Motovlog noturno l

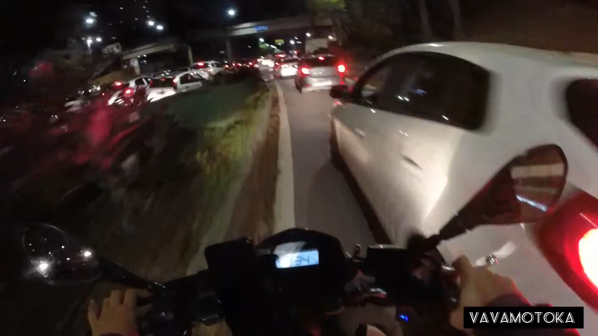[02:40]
mano E vamos que vamos Só motovlog Motovlog raiz pelas duas avenidas de São Paulo E é macha em cima de macha,
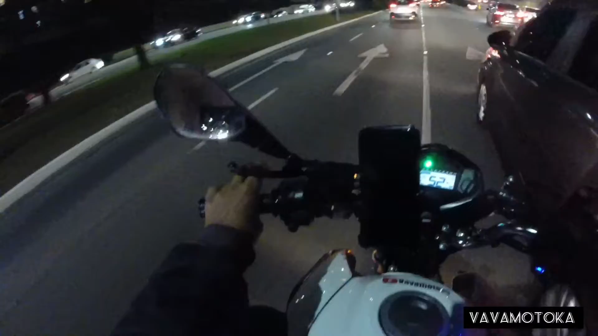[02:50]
rapaziada Sextou que fala Partiu Partiu na macha São motovlog raiz pelas duas avenidas de São Paulo Bora que bora Vamos, toca no toque da cento e sessenta
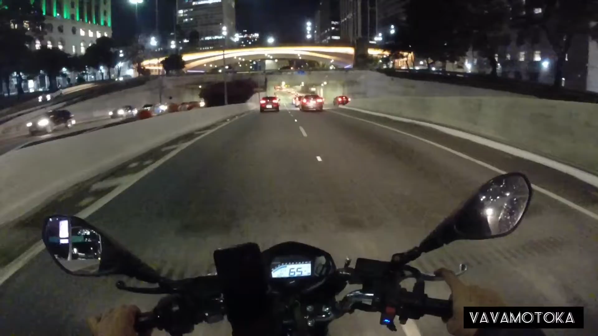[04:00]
O Vale do Anhagabaú aqui, ó Como que tá Viaduto do Chá O bagulho tá daquele pique Da hora, da hora, da hora
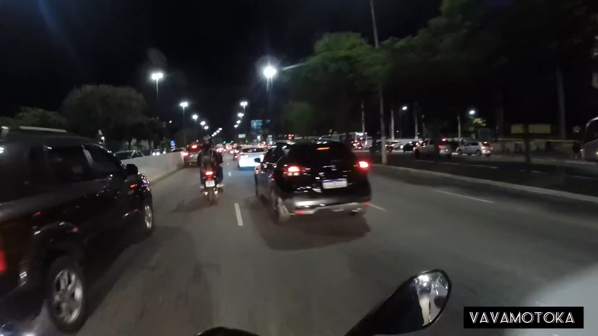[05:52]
Vamos sair fora aqui na frente Mudança de faixa Mudança de faixa Alça de
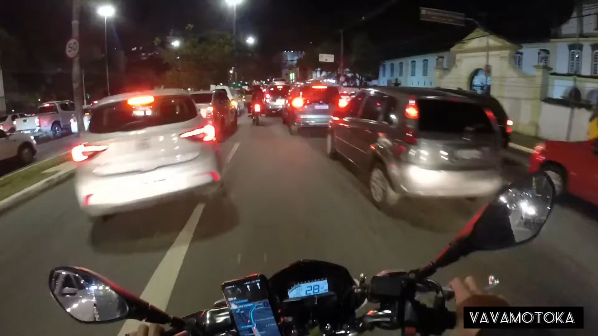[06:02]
acesso Bora que bora O bagulho tá como? Naquele naipe lá, rapaziada Vamos botar o motovlog raiz Pelas horas de São Paulo Vai bater a caixa Bora que bora Bater a caixa aí Vai ficar pra trás Bora que bora